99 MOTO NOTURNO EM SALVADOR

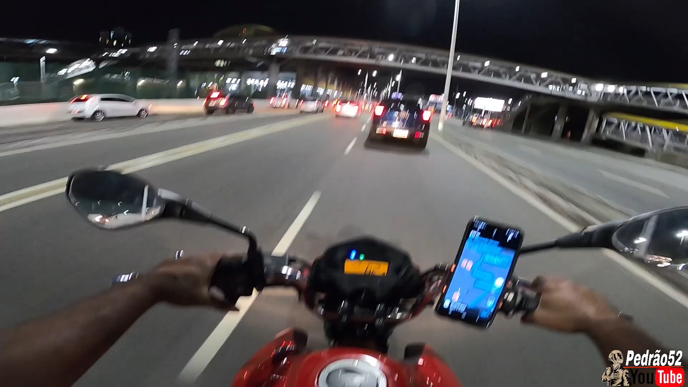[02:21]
Eu pensei até que era paralela, mas não. Era sentido rodoviário, ainda tá. Não sei o que que tá acontecendo. Se é blitz ou alguma situação. Mas mais cedo eu fui. Era só fluxo de carro, galera indeciso. Galera que quer ir pro shopping da Bahia, galera que quer pegar sentido estação Pirajá, BR.
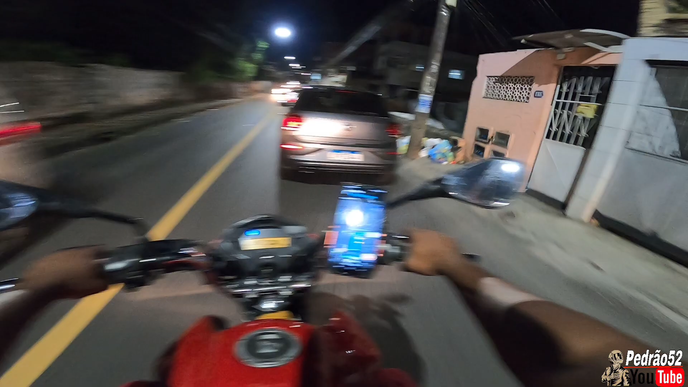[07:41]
Demorou, mas tá chegando. Faz esse percurso aqui todo dia, hein?